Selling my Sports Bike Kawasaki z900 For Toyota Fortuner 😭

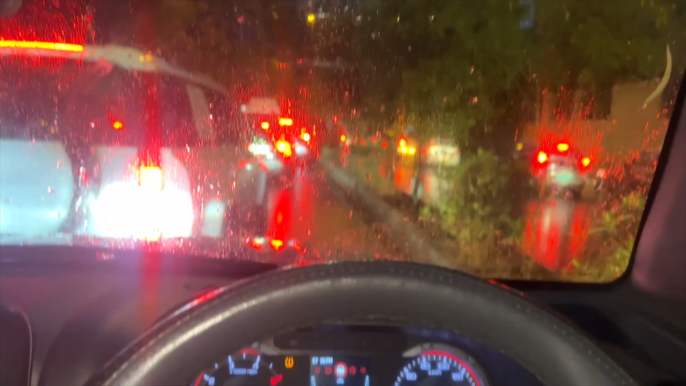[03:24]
एंड एज ऑलवेज दिल्ली में ट्रैफिक है, एंड दैट टू वेरी मच। बाकी दिस कार इज़ ऑल्सो गुड एयर डिफेंडर,
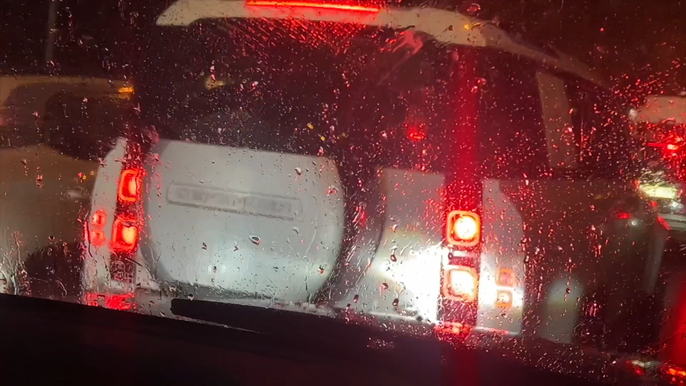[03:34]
बट इट्स टू एक्सपेंसिव, सो इसकी तरफ ना देखें तो बढ़िया,